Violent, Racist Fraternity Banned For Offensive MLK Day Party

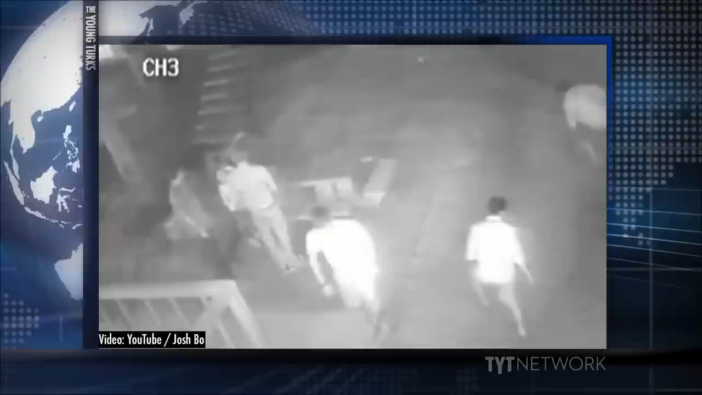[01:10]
Somebody just came out with a baseball bat and smashed somebody in the face. You need to go here right now.
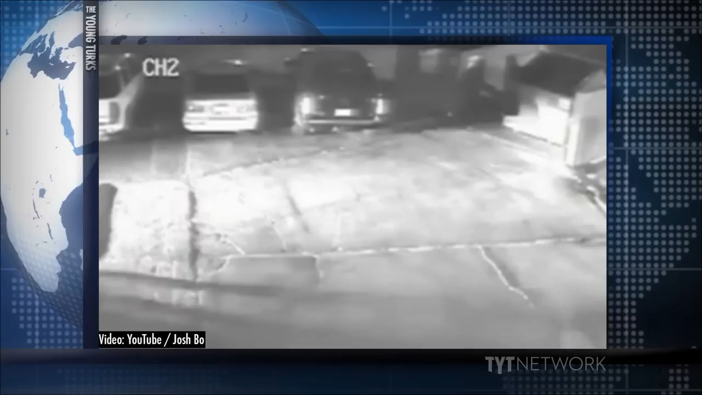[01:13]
Came out of a car, smashed somebody in the face. White male, black male, Hispanic male? White male. Oh, fire, gunfire. Down, get down. Get in the car. All right, we gotta go. Up on the way.